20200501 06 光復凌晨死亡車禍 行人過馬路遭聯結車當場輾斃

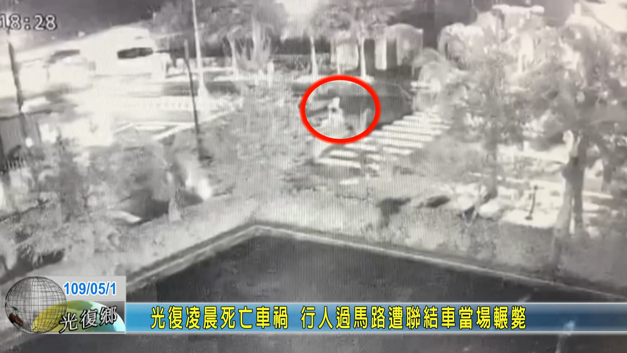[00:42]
和南北向行驶的连结车直接撞上碾毙。 本分局5月1日凌晨10分接获108案指称，光复乡台九线235公里处有交通事故，